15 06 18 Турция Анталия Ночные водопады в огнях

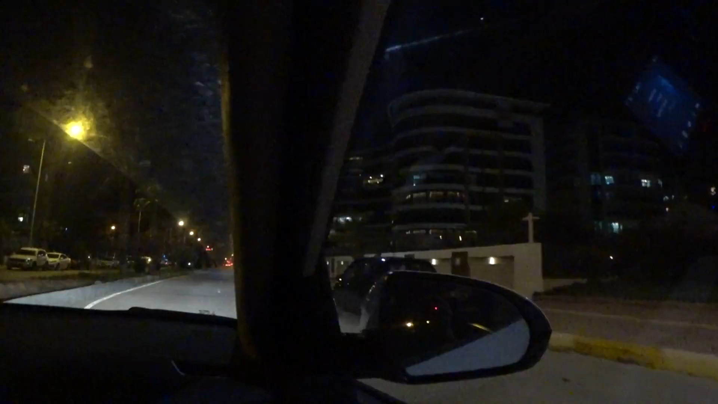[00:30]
И сейчас мы выйдем с вами в район Кони-Алты и поедем на водопады. Надеюсь, там будет светло, не шумно и много-много света. Посмотрите, какая красивая Анталия ночью. Как много огней.
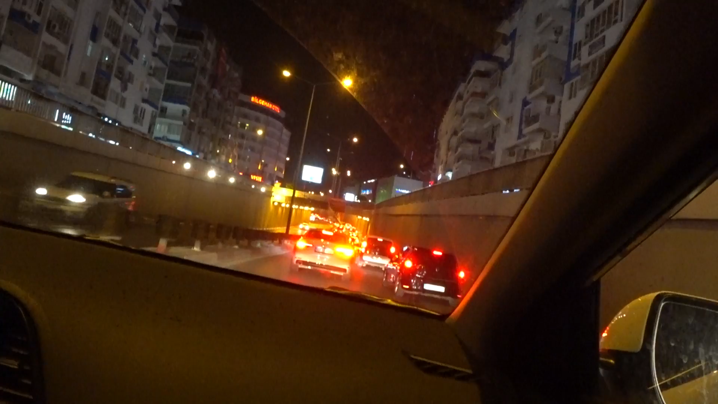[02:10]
Ого. Все. Стоим. Скоро здесь выборы. Все во флагах.